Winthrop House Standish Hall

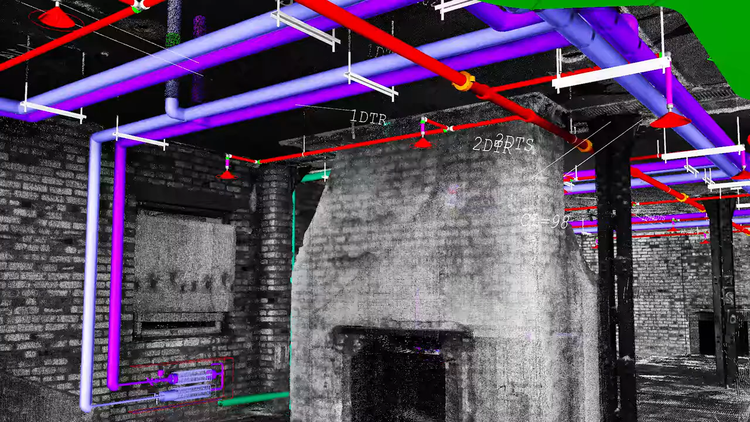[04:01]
We used that 3D model to work with our mechanical coordination. We wanted to see if the new mechanical systems would fit in the space,